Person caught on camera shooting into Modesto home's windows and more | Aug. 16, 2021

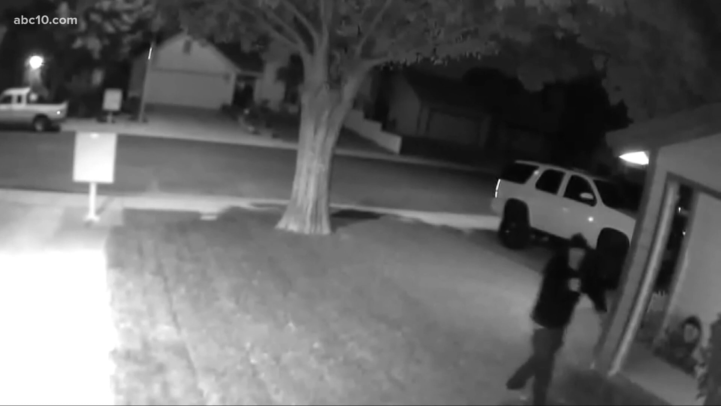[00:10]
A person caught on camera in Modesto shooting into a home's windows now being shared online. The homeowner telling ABC10 police are now looking into this.